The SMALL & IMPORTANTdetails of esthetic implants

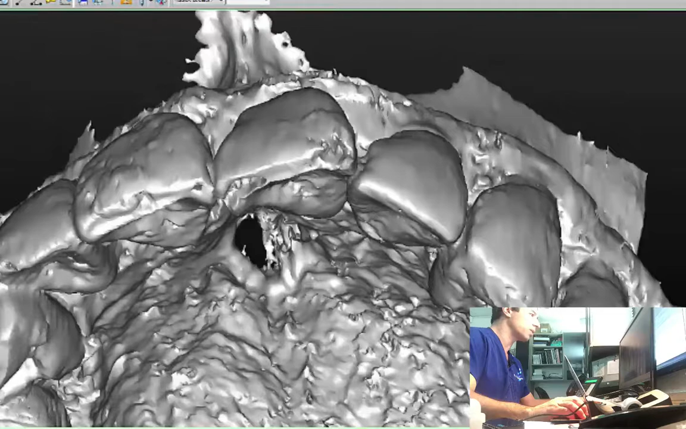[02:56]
So we have the tooth and we have the tooth extracted virtually. Yeah. Okay. Pretty cool. So here it is.
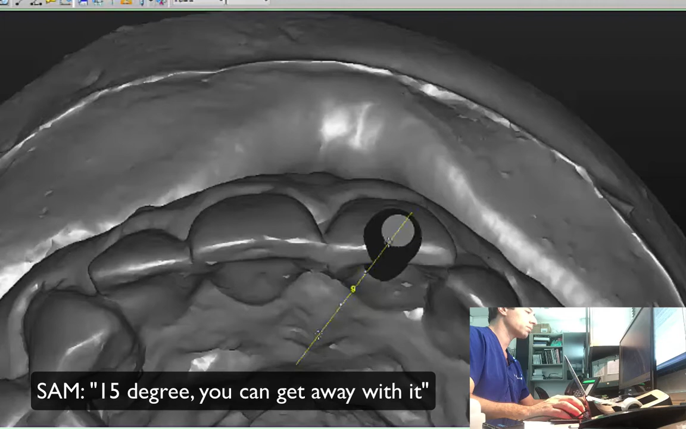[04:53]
I can get you, get away with it. Okay. And what is the reason we're doing this so far to the buckle? Okay.
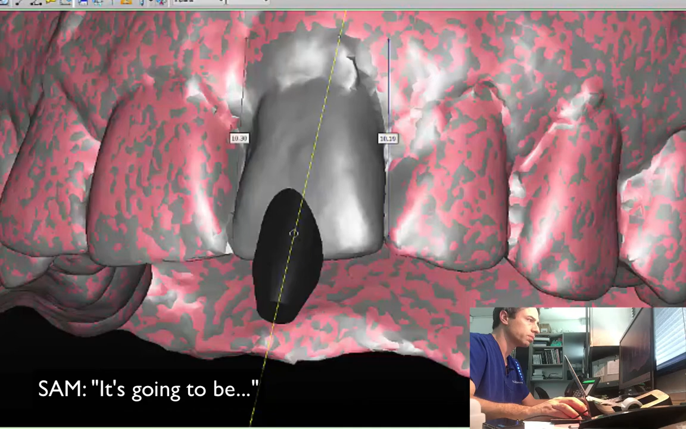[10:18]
very, the amplifier will be way more lingualized than it's supposed to. I see.
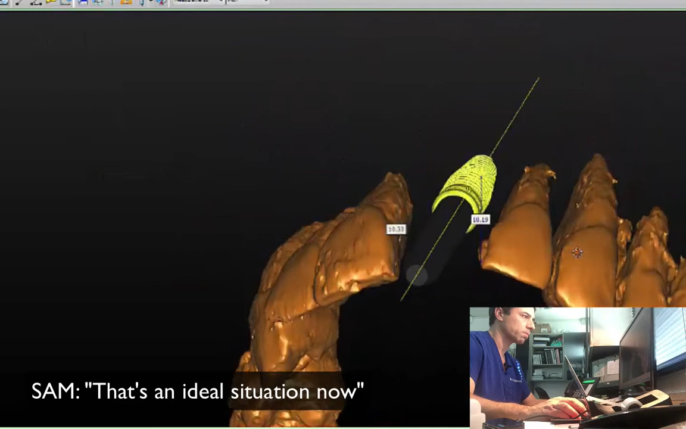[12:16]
Okay, and look, you have no roots, you have how many millimeters on each?